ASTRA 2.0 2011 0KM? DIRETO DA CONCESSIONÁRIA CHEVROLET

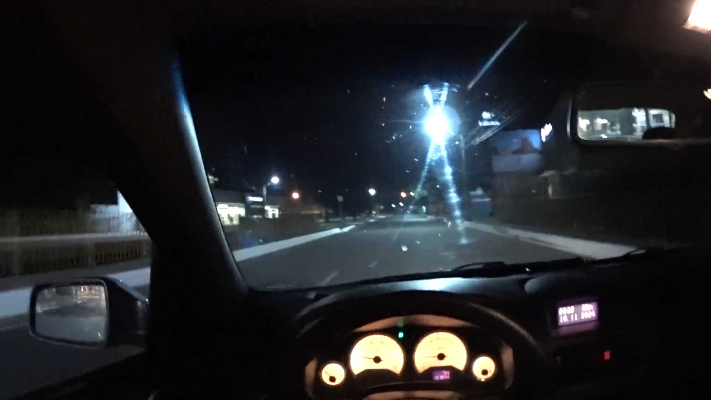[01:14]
A agência da Chevrolet aqui da nossa cidade.
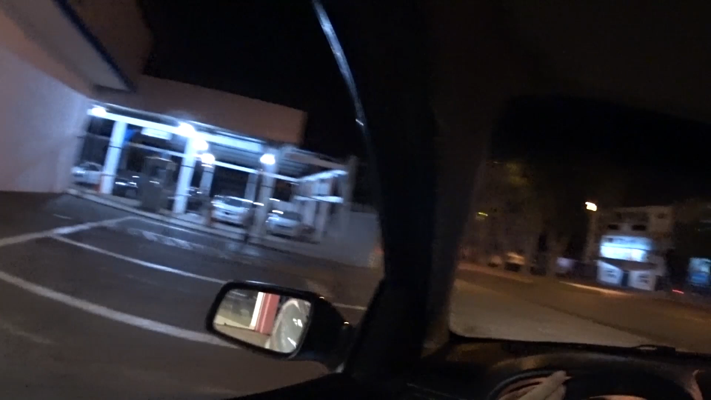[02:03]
Vamos parar aí o bicho. Como se fosse zero quilômetro, hein? Bate na vitrine, Zé.
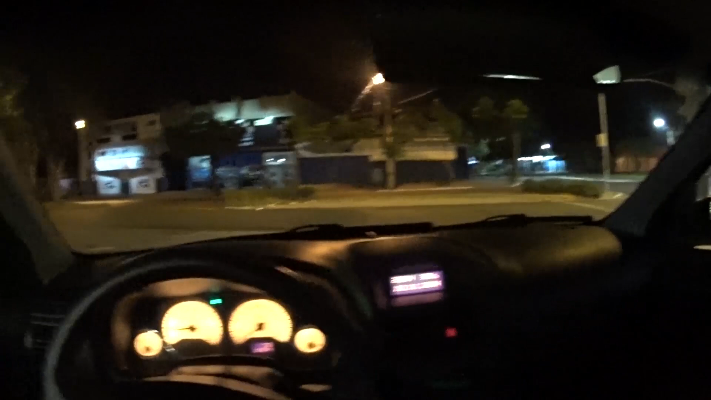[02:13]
Vamos descer ali pra ver, galera. O que que temos de bom ali.
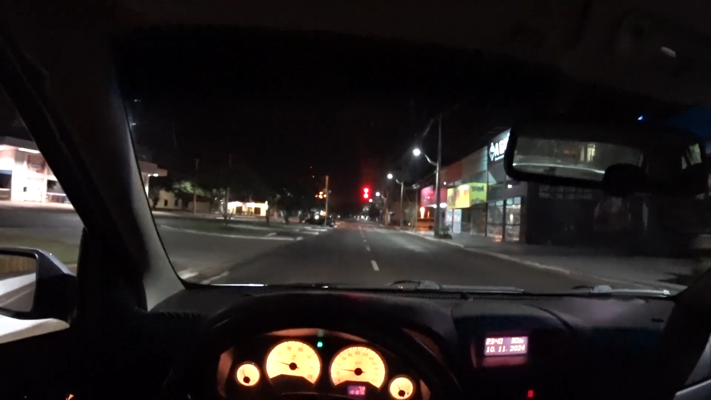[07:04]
Mas, ela não... Ela sempre tava apagada. Ó, já tem outro Onix em turbo aqui, ó. Aí, ó. Ah, não. Isso não é turbo, não.
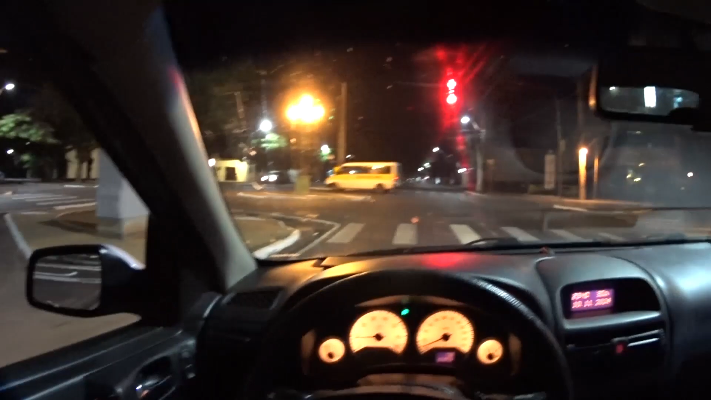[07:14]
Aspiradinho, pelo jeito. Tem nada escrito turbo.